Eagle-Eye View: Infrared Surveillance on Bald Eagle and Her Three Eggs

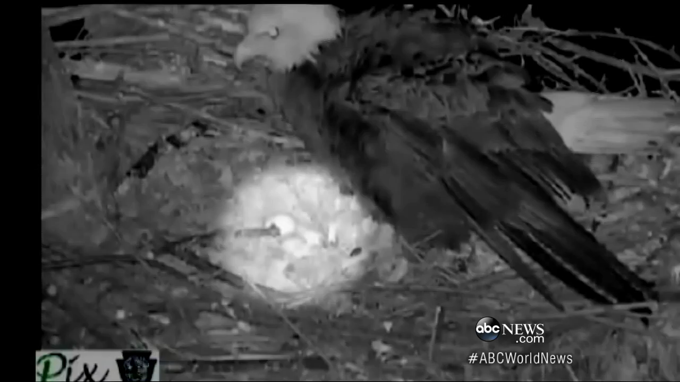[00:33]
There were some close calls in the middle of the night. Look at this. Watch as a raccoon climbs into the nest, trying to take the eggs.